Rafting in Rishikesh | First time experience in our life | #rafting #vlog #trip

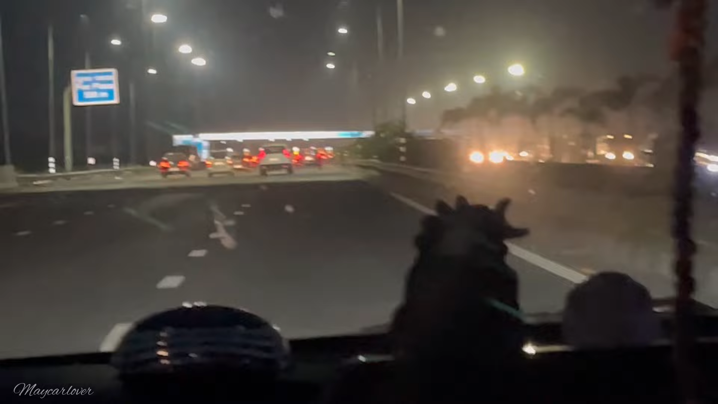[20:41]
अभी चढ़े हैं, टाइम देख लो 7:30 हुए और चढ़ते ही भाइयों पहले टोल आ गया। कोई बात नहीं, टोल देने को हम तैयार हैं, लेकिन हमें ये चाहिए था। ये देखो भाइयों व्हाइट कलर की स्कॉर्पियो है, बेस मॉडल। आ गया भाइयों टोल।
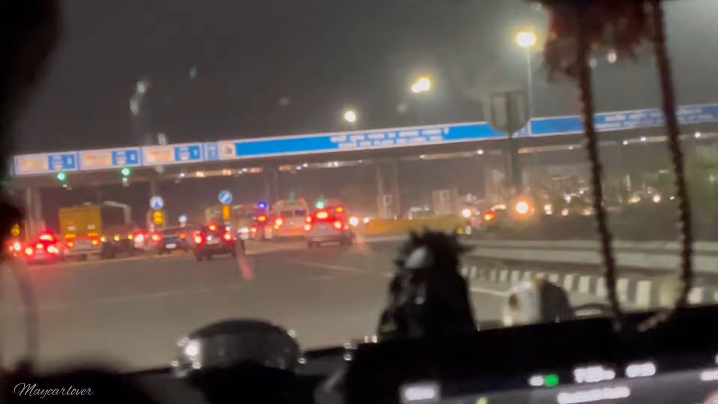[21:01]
ये टोल मतलब आते ही ना एक्सप्रेस वे जान में जान जिसे कहते हैं ना आ गई है।